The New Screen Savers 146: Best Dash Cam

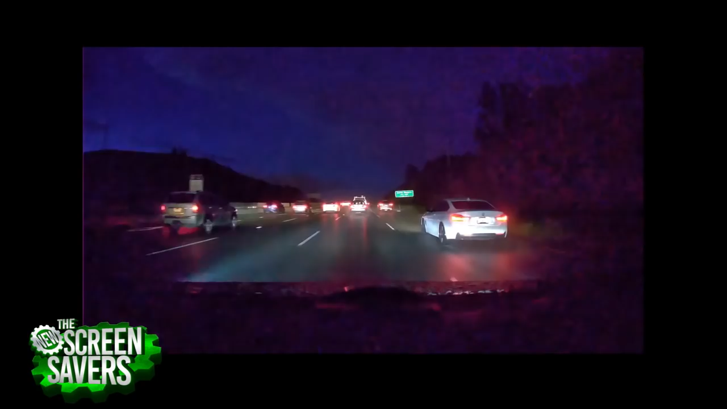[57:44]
read those uh license plates if i want to so if somebody backed into me i'd be able to see it i i think that they've really put a lot of uh intelligent design into this it's kind of a uh easy to install it looks good once it's on your dashboard in fact i can show you i think i have a picture here uh of what it looks like on my dashboard